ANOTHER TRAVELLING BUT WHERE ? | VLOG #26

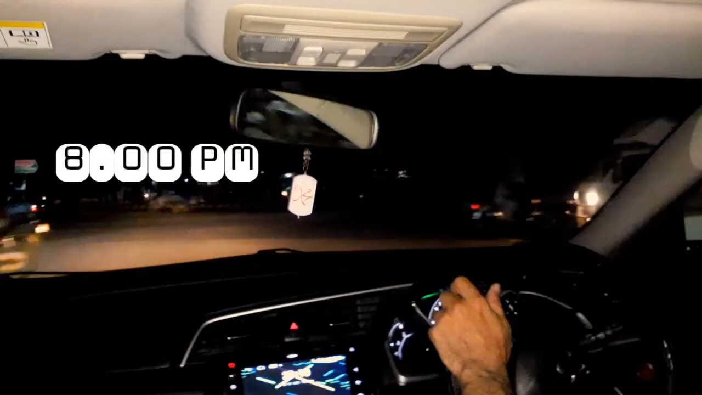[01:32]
اور یہ ٹائم ہو رہا ہے رات کے آٹھ بجرے ہیں اور ہم نکل
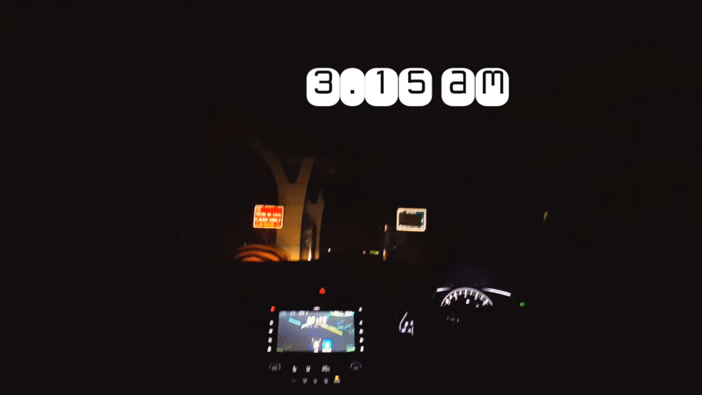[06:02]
اور آج کا سفر وہ بہت ہی ٹائری مزے ایک ہم نکلے تیری سے اوپر سے رستے میں تیری ہو گئی لیکن چلے چلتا ہے اور چلے گا جب تک ہم نہیں پہنچ رہیں گے اور یہ آگیا ہے ٹول پلازا